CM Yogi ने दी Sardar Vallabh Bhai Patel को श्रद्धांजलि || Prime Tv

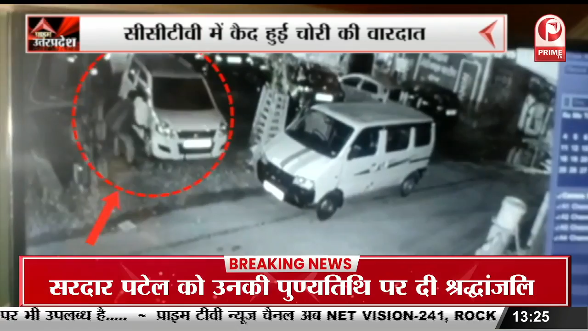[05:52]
दे कि इस इको गाड़ी में सवार होकर आये दो चोरों ने बड़ी वारदात को अंजाम दिया साथी चोर नीजी चैनल के पत्रकार की वेगनार गाड़ी की बैटरी भी चुरा ले गए चोरी की बारदात CCTV में कैद होई तो वहीं पिडित लोगों